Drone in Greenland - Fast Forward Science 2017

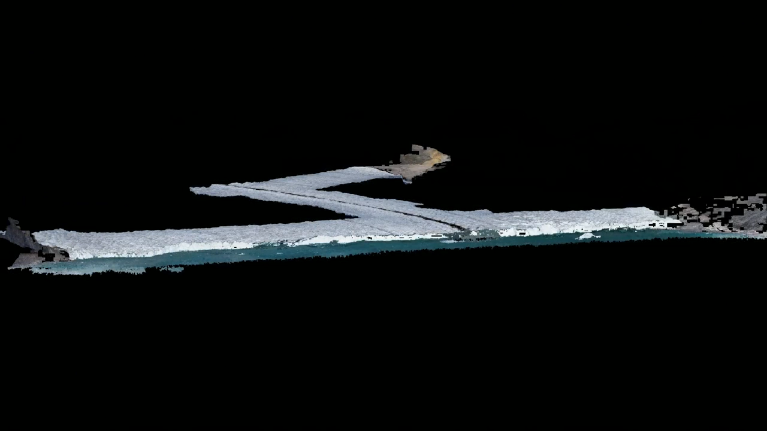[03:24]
The pictures taken by the drone serve to map the glacier front with great accuracy.
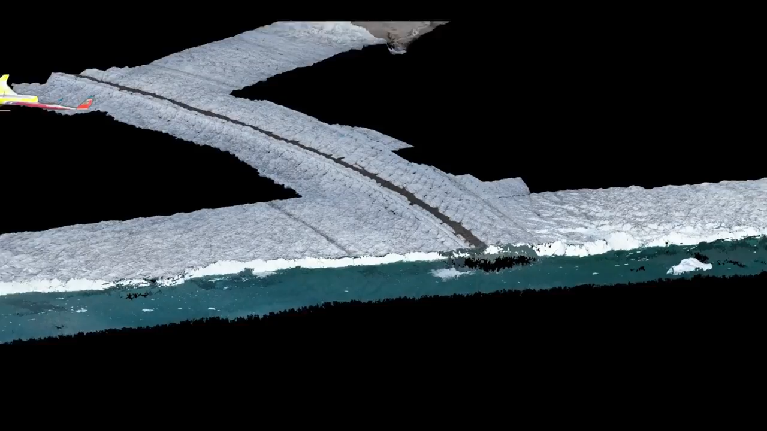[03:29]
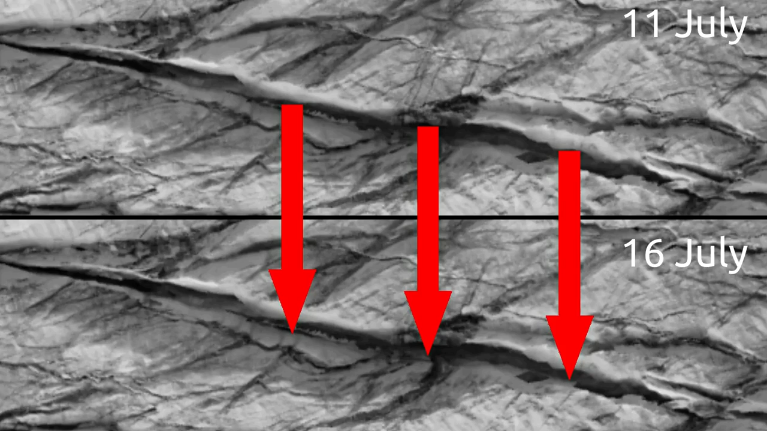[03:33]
By tracking the displacement of crevices between two flights, the velocity of the glacier surface can be determined. Here, for instance, the ice moves up to 2 meters per day,